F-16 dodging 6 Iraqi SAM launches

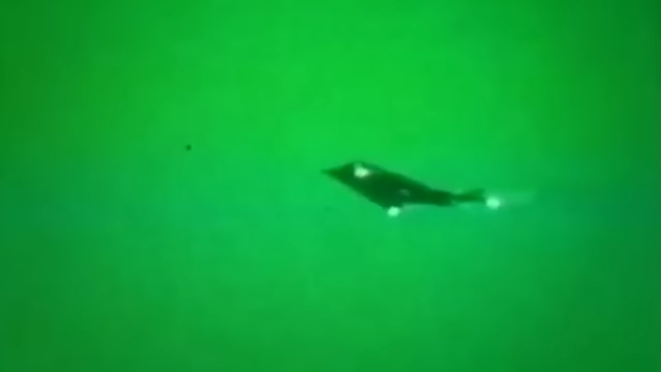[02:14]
the coalition was forced to limit its attacks by merely using F-117 Nighthawks,
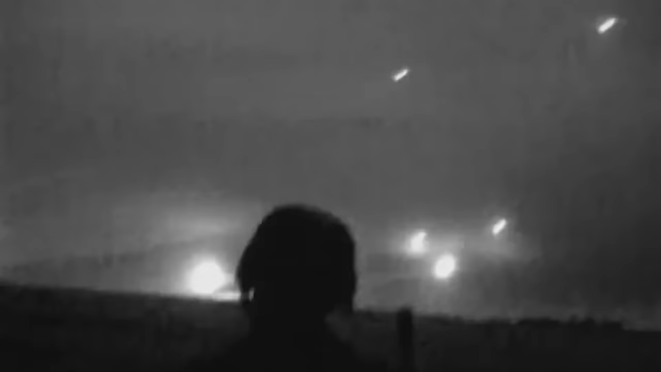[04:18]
Soon, the F-16 formations were attacked by surface-to-air guided missiles,
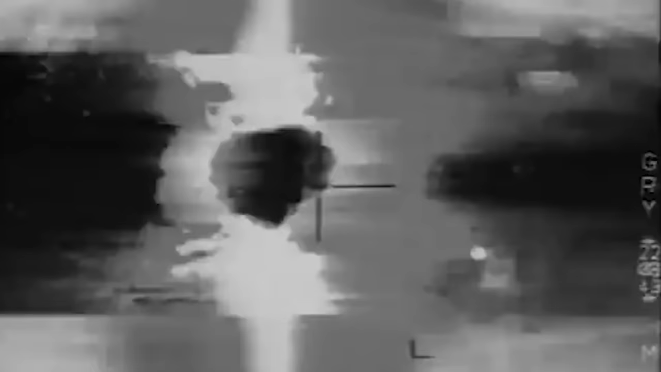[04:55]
dived from the clouds and approached the oil refinery he had been tasked with striking. The pilot didn't realize that he was alone, and soon,
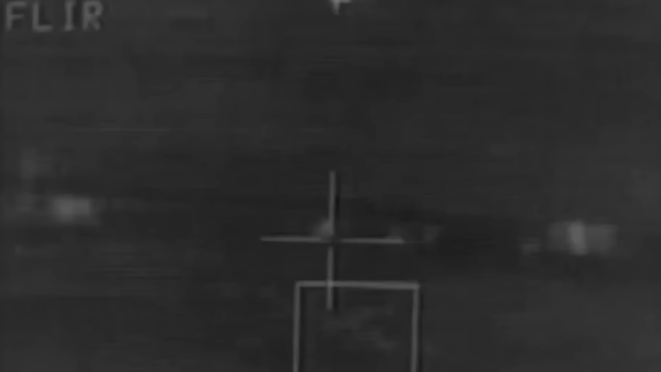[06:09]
he flies toward the oil refinery and drops his two 2,000-pound bombs over the target.
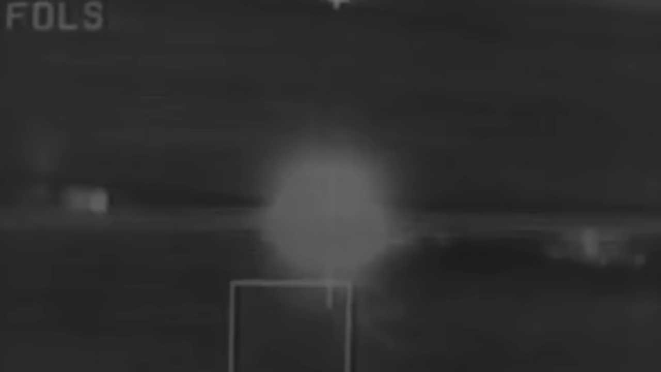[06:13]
As he turns to start his trip back to base, his F-16 begins to sound the alarm of an incoming missile.
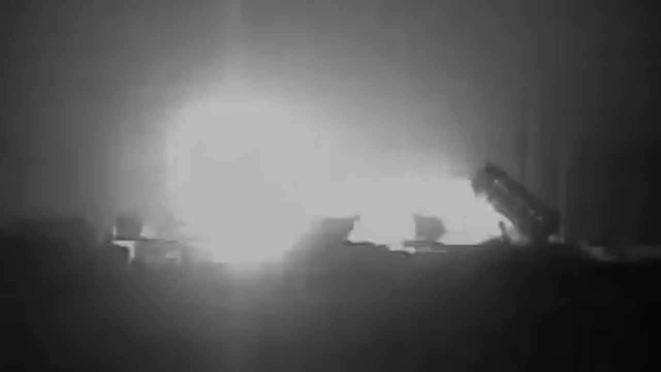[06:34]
As he moves, three SA-3 missiles pass by so close that he can hear the buzzing sound of their motors.
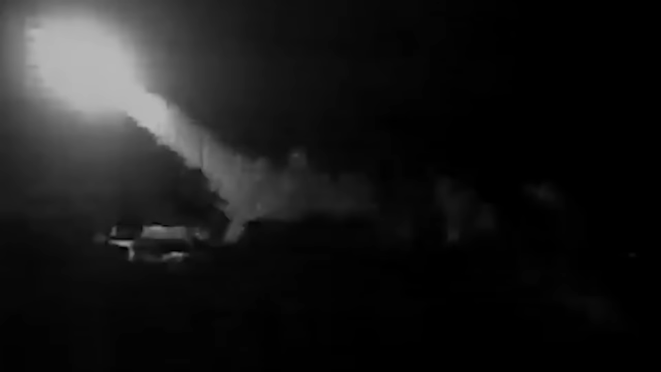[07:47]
As the aircraft swoops down, it comes within range of the anti-aircraft batteries on the ground, unleashing a firestorm upon the shattered pilot and his warplane.
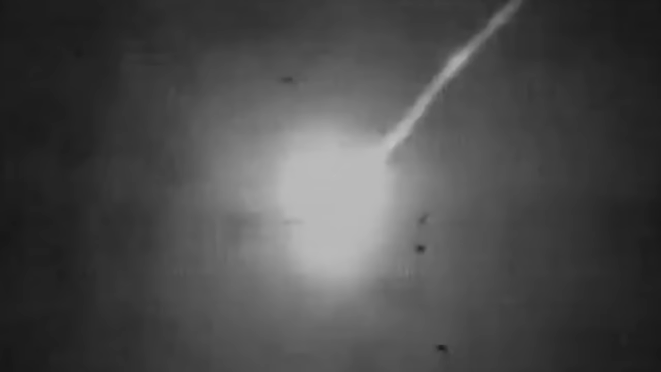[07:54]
Fortunately, the pursuing missile suddenly loses its target and plummets inertly into the ground.